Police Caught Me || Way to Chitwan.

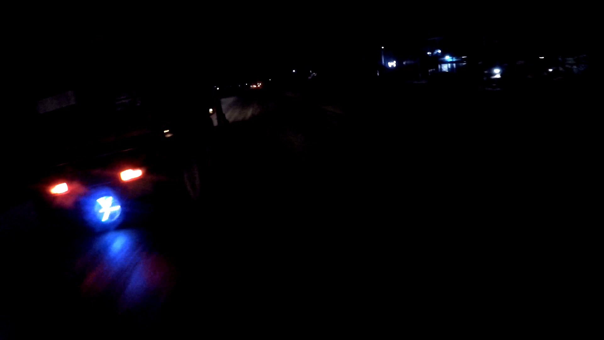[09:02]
अब यो फगलाई पनि फालेर चलाउन नपाउनु, इज इट रियली वर्थ इट होइन, हाम्रो नेपाल गभर्मेन्ट जुन रुल बनाएको छ.
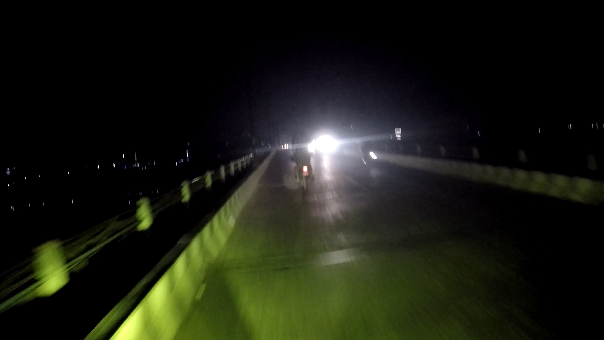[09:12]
सो हियर आई एम एट चितवन, एन्टरिङ चितवन फ्यु मिटर्स के भन्ने अब. द्याट्स इट एभ्रीवन,